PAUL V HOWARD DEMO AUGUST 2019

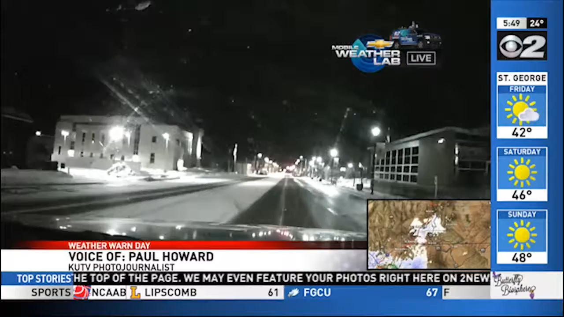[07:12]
Hey, Holly, good morning. Coming up the canyon was pretty decent until we got to a higher elevation. It was about 7 degrees, and it was really snow-packed and icy in some spots. The left lane was a lot worse than the right lane, but once I got out of the canyon and came down into Price, the roads are a little snow-packed.